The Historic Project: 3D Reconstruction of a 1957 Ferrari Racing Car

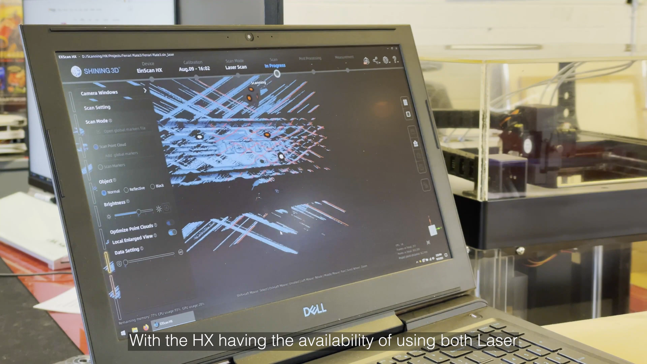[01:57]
With the HX having the ability of using both laser or structured light has helped us tackle various different types of projects.
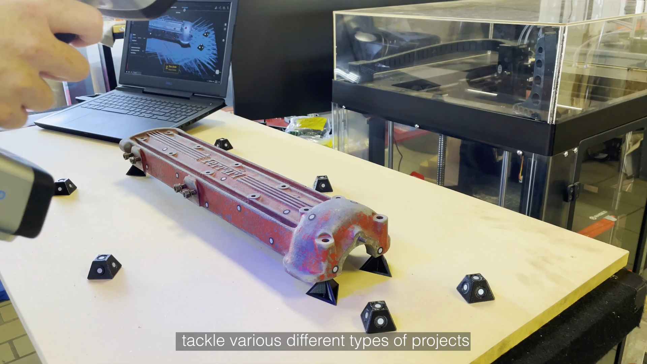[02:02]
The EinScan HX is also helping change how we approach challenges and even allowing us to create new solutions to help us take what we do further.
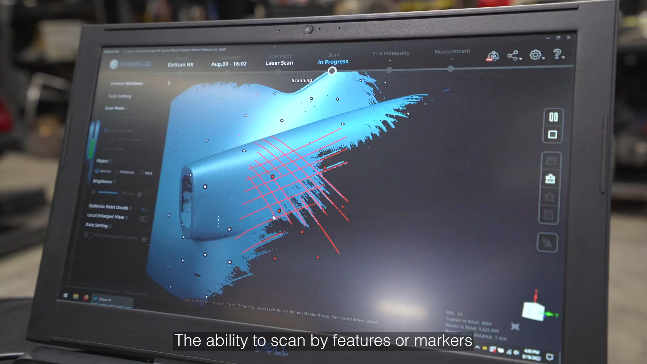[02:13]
The ability to scan by features or markers gives us flexibility to scan any sized object in our shop.
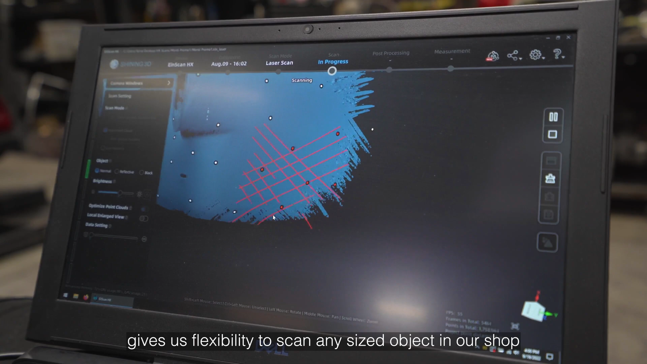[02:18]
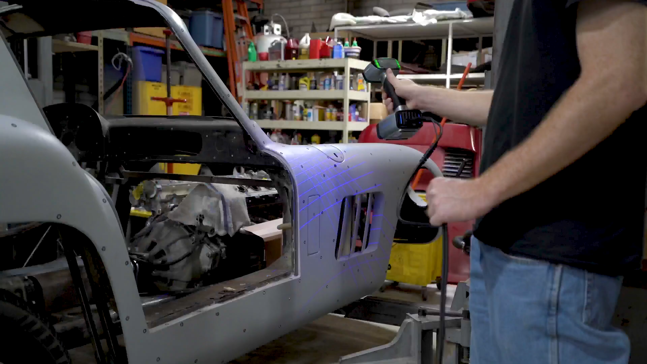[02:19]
Being able to scan body panels of cars to create custom mount points or
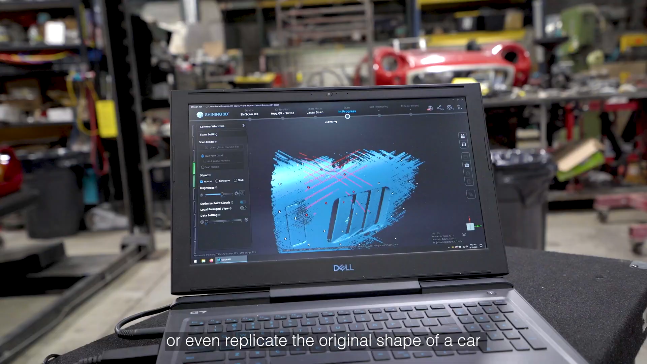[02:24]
even replicate the original shape of a car in case of body damage.
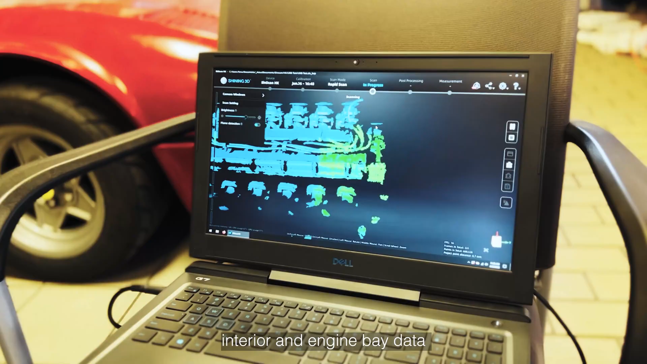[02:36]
while the structured light has helped us get more interior and engine bay data in order to test fit parts and have a better understanding of clearances for custom parts throughout our builds.